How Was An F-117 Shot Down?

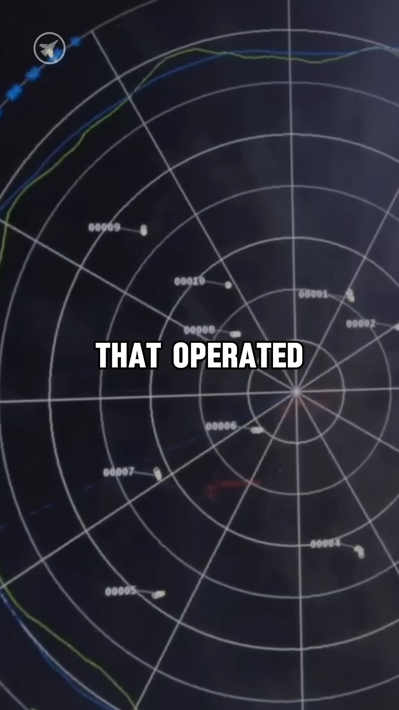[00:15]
During the conflict, the Serbs used an older radar system that operated on lower frequencies, which proved more effective against modern stealth aircraft designs.